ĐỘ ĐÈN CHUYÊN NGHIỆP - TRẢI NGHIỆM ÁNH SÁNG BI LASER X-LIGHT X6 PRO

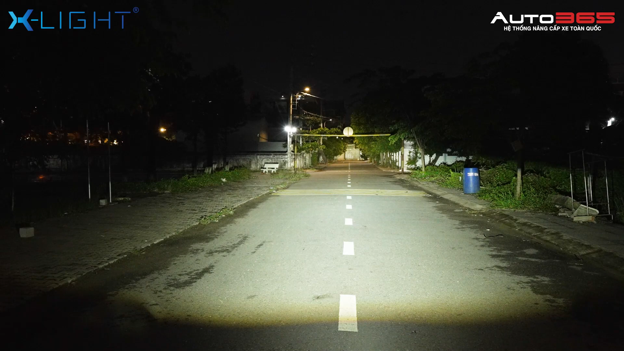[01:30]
Nó có thêm một diode laser giúp cho cái độ sáng của quả bi được xa hơn và đậm hơn rất là nhiều Cùng với đó là một cái điểm vàng ngay giữa quả bi laser X6 Pro Chính vì
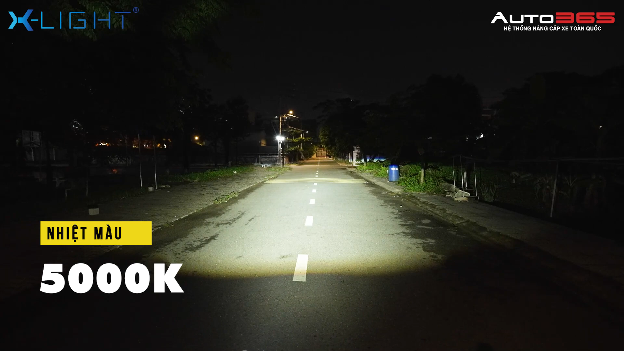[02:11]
nó là một cái dòng ánh sáng ngã vàng Với ánh sáng như thế này thì công suất nó mang đến Công suất code là 75W và công suất pha là 85W Một quả bi vừa nhỏ vừa gọn Và công suất lại cực kỳ khủng Nói về độ hoàng màu là chỉ số CRI Thì nó sẽ đạt ở mức là 85